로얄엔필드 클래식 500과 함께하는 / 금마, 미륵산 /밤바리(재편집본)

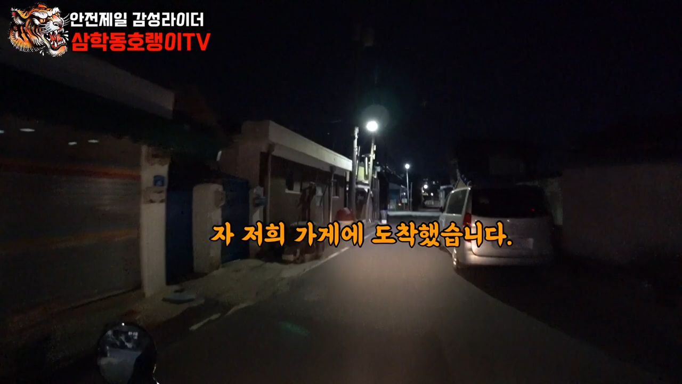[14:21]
자 저희 가게에 도착했습니다. 이제 영상을 마무리해야 될 것 같아요. 오늘은 뭐 그렇게 제 생각만큼 아주 극적이고 멋있는 그런 풍경은 볼 수가 없었는데요.